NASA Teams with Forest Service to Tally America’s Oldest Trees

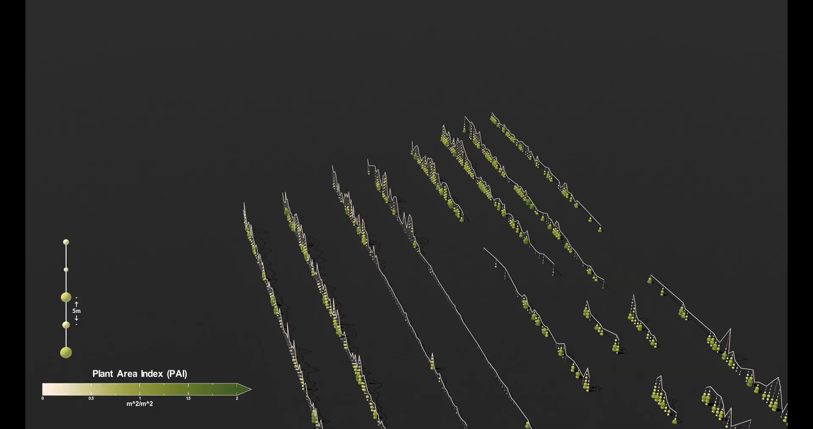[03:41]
you can pull in all this information about the height of the canopy,